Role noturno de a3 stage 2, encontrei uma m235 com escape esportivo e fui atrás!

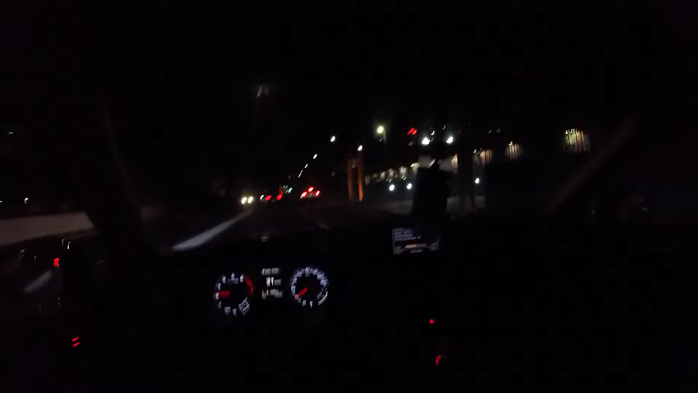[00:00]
Rapaziada, mano. Encontrei uma BMzinha aqui atrás. Deve estar mexida, bicho.
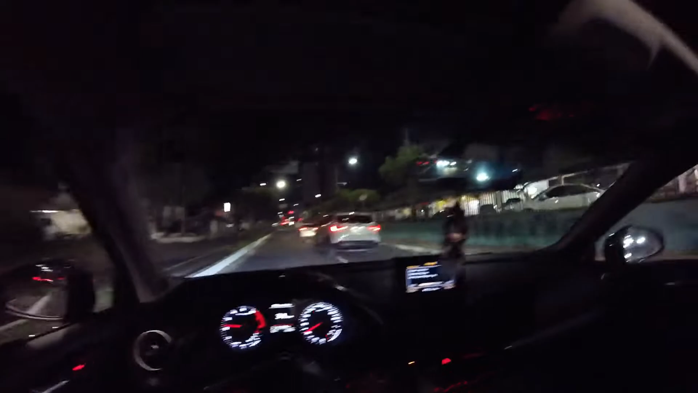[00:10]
Olha aí, bicho. Tem que respeitar, rapaziada, o rolê, viu? Aí sim, rapaziada. É uma Mzinha, viu? Estou minuspeito.
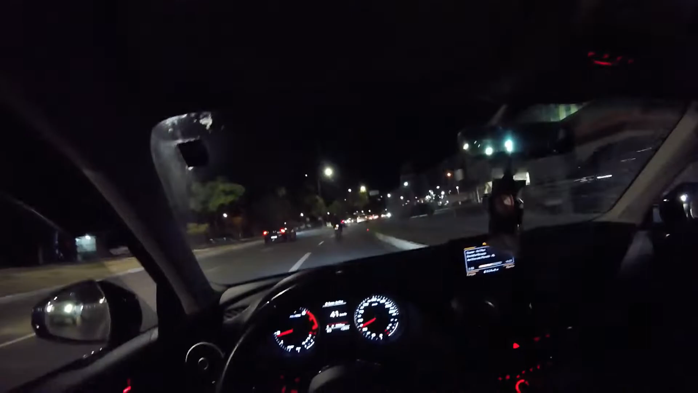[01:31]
Olha aí, mano. Esse cabezinho tá top dela, viu? Tá com pops também. Eita, rapaziada. Cê tá doido.
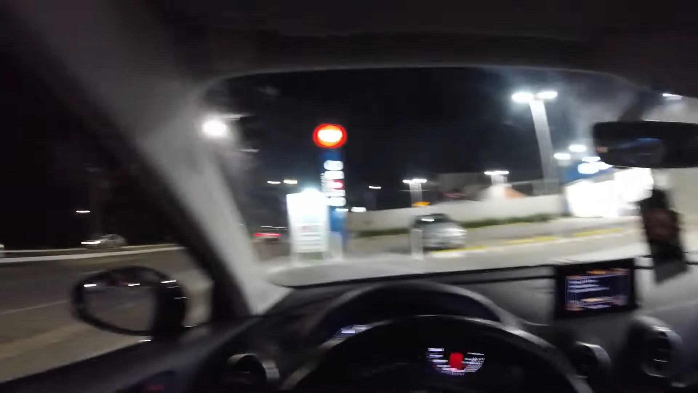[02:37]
Vou parar o carro aqui, rapaziada. Aqui na Globo.
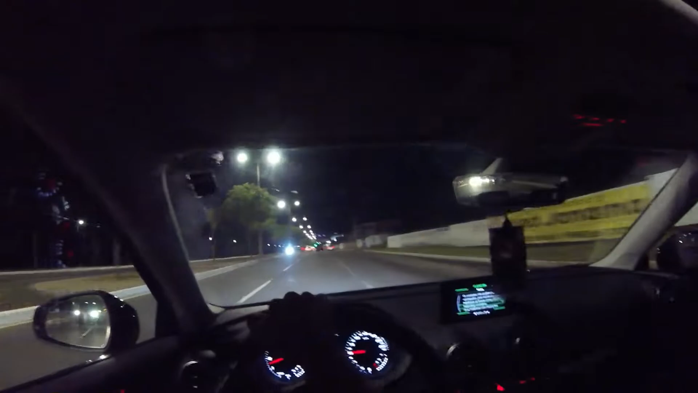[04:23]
Passar que tá tendo um piseiro ali, rapaziada. Cheio de gente. Deve ser encontro de moto, eu acho. Já a gente passa por lá. Mas vai deixando o like, rapaziada. Quem gostou do rolêzinho com a BMW aí. Foi de leve. Mas foi top, beleza? Vamos ver se a gente encontra outro carrinho aí. Outro Player 2 aí na rua, beleza? Olha o piseiro aí, rapaziada.
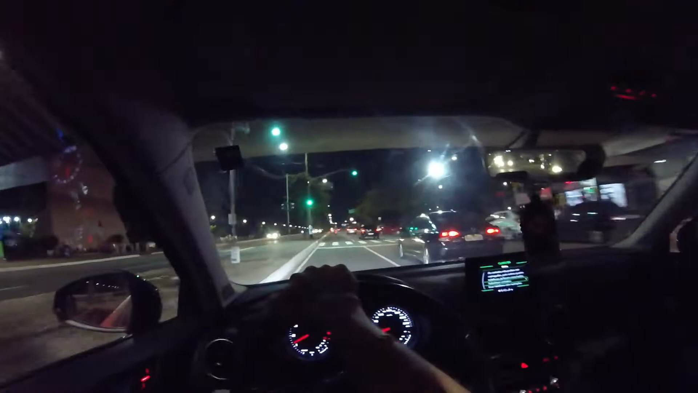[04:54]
Olha o que é que deve ser o encontro de moto aí, ó. Nossa, mano. Piseiro louco. Galera do grau, ó.
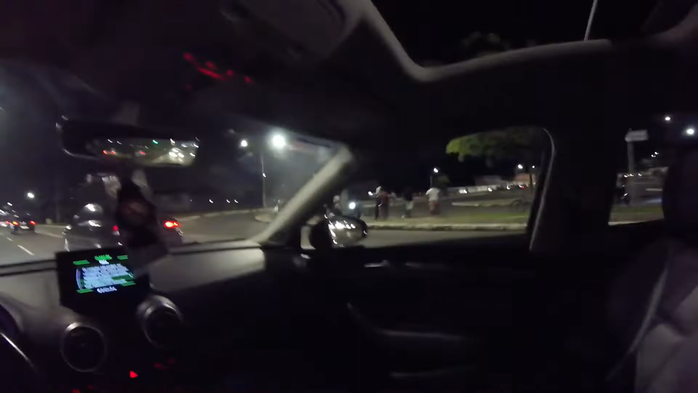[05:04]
Que isso, mano. Loucura, viu? Tá estando aí, rapaziada. As galera só acorda dando giro.
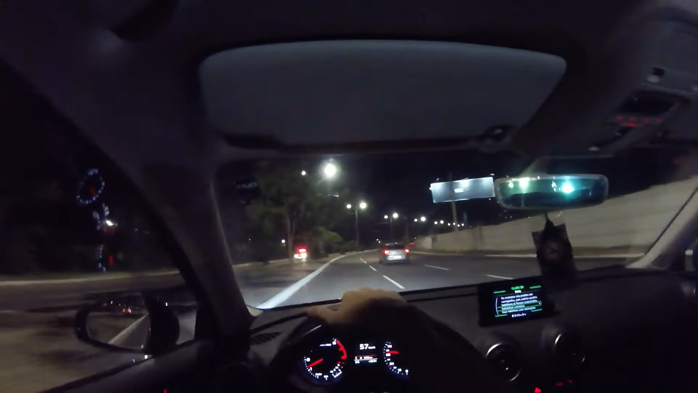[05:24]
Entrar aqui pra outra faixa.
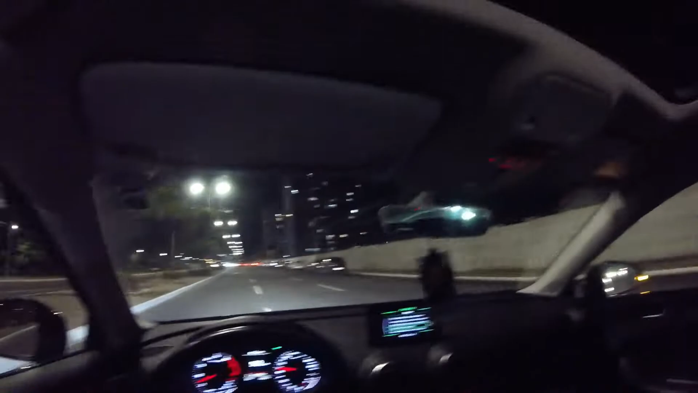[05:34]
Você pode ver, rapaziada, que a rua de Terezinha aqui, mano... Ela tá uma Tereza, né? De buraco. Olha a ver, Maria. Mercedesinha aí, ó. Entrar pra cá. Não acho que eu vou fazer um lauchezinho com vocês, beleza? Beleza?
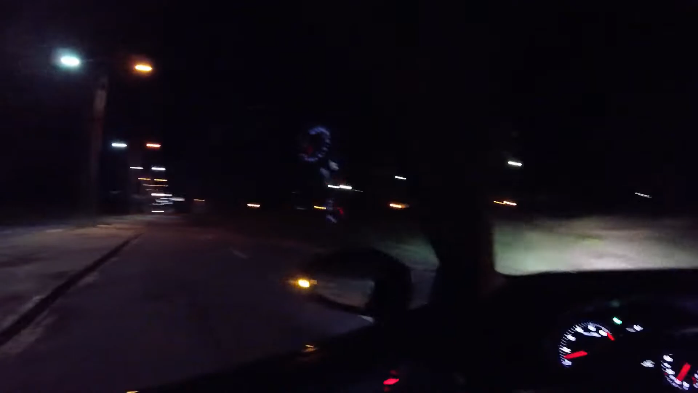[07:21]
Uma pra frente ali, beleza? Pra mim ter mais visão, rapaziada. Mas tá muito top, mano, no ronco desse carro. Tu é doido. Tem um carrinho vindo ali. Vou parar aqui, rapaziada.